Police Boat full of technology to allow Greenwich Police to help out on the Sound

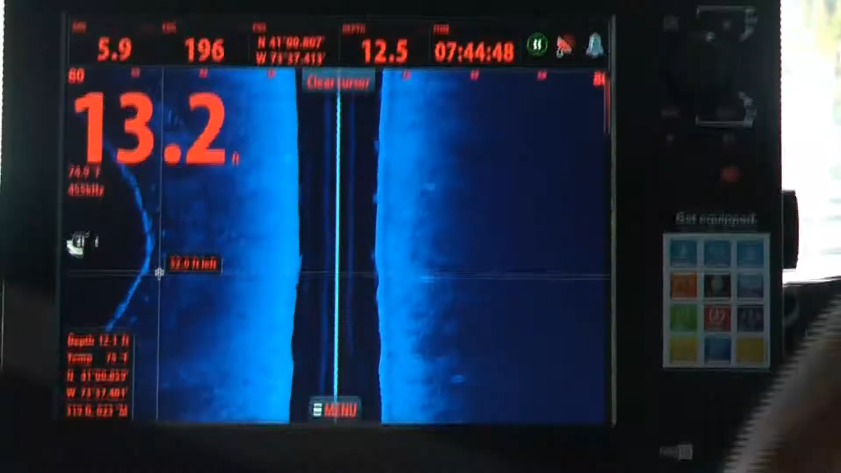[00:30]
And what you see here is the structure scan.
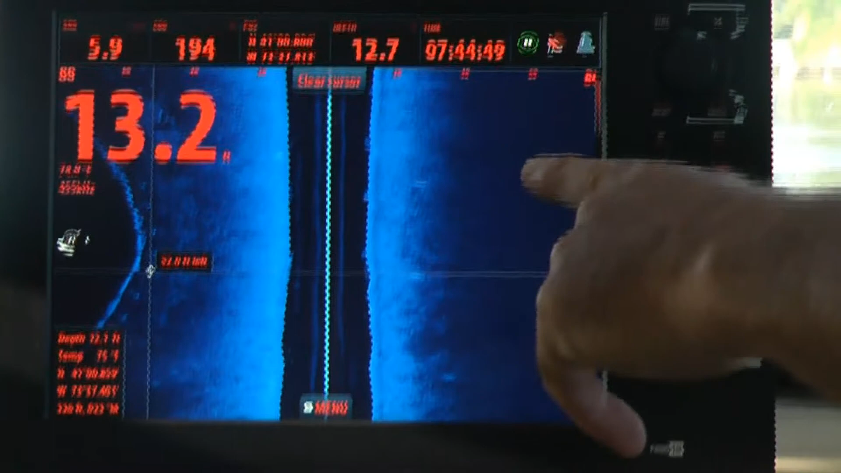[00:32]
What it is, there's two sensors on the bottom.
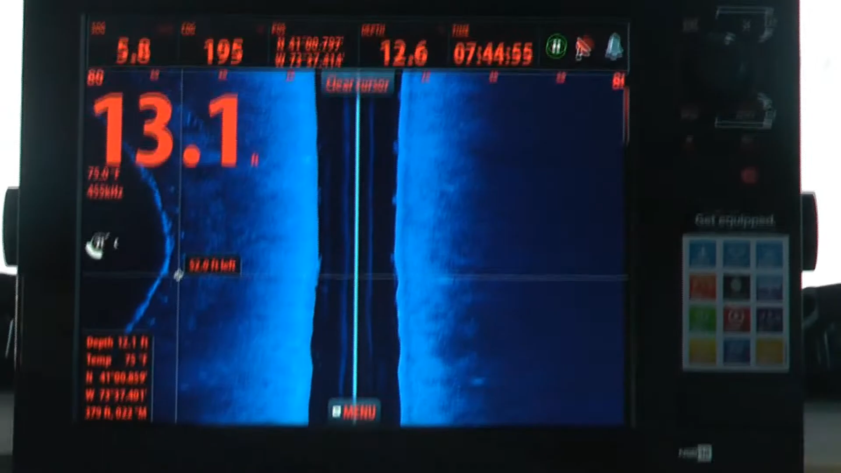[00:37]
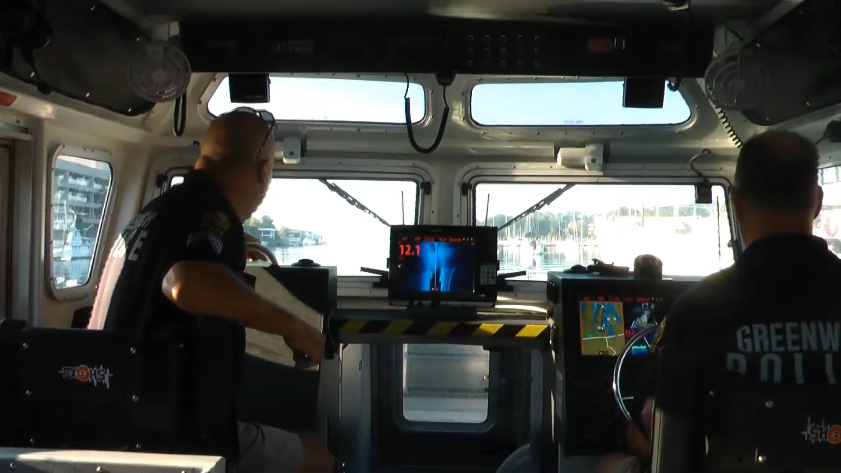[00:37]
They're panning down and it shows you a detailed picture of what's on the bottom.
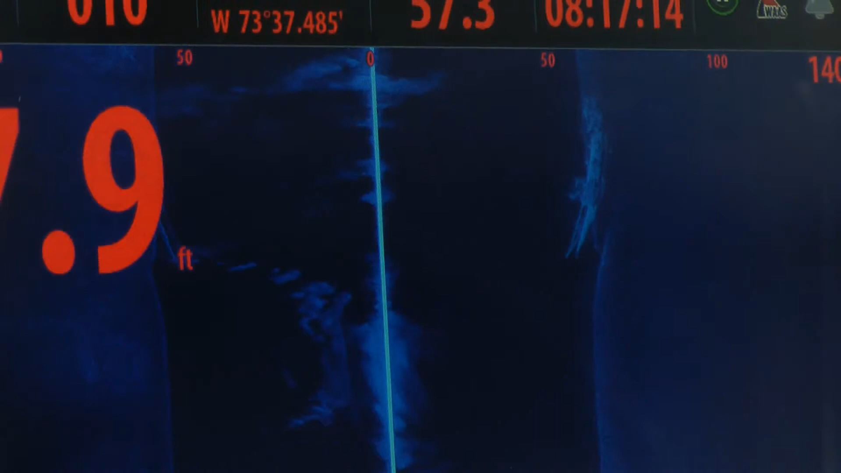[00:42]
Here, we drove right over an old wreck that the structure scan can easily spot.
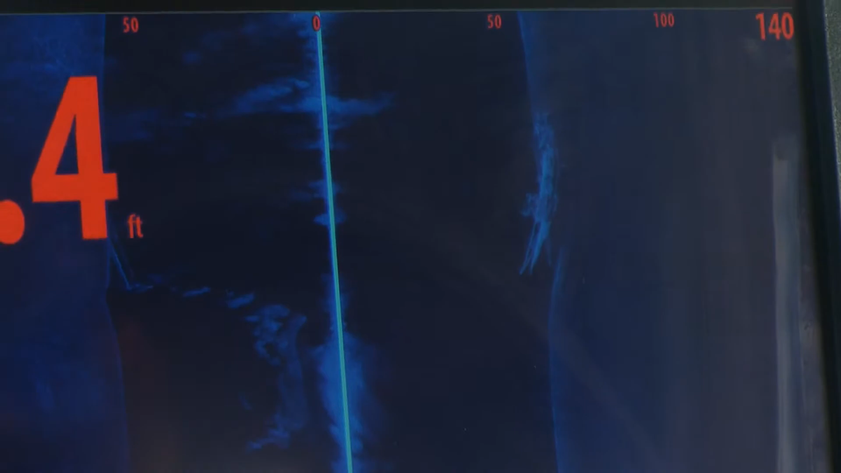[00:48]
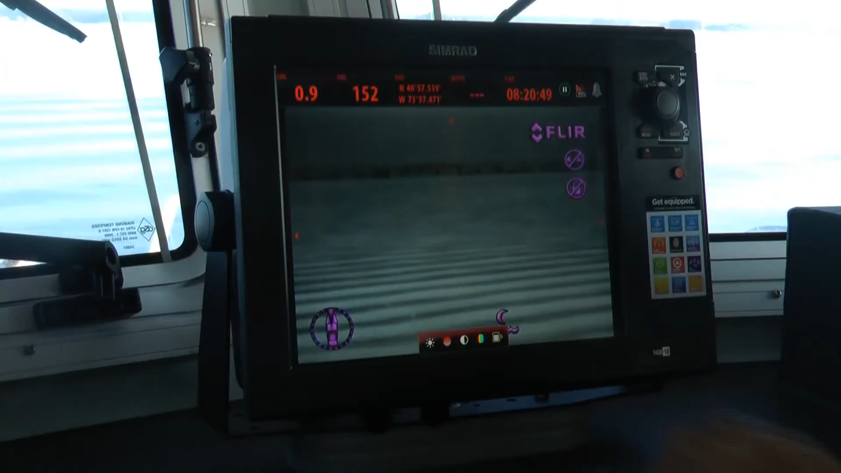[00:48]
So this is the flare system, infrared. You can control it down here, left to right.